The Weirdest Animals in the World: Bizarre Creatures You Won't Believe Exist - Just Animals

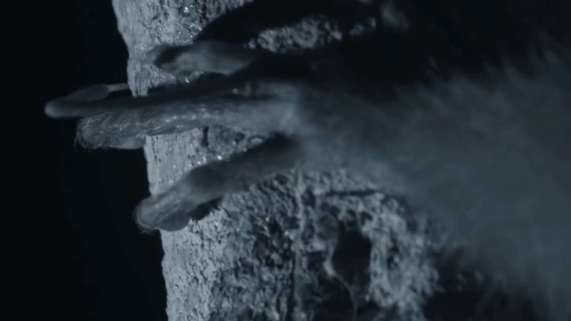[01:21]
It has a long, thin middle finger that it uses to fish out insects from trees.